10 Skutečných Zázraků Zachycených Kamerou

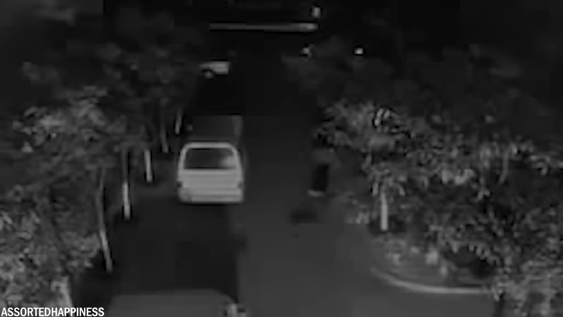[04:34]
V obou případech se muži podaří vstát a pokračuje v chůzi, jako by se nic nestalo.